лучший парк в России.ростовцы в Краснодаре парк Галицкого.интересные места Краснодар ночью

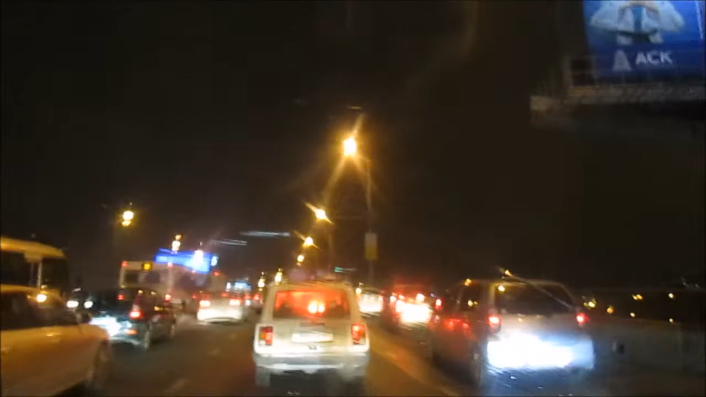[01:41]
Как ни крутил, крутил нас вокруг Краснодара по более короткому маршруту Яндекс Все равно небольшую пробку мы застали Едем мы сейчас к стадиону Краснодар, там у нас будет квартира И там же хотим посмотреть, что же это за парк Такой построил для своего города, уважаемый Галецкий Доехали до Краснодара,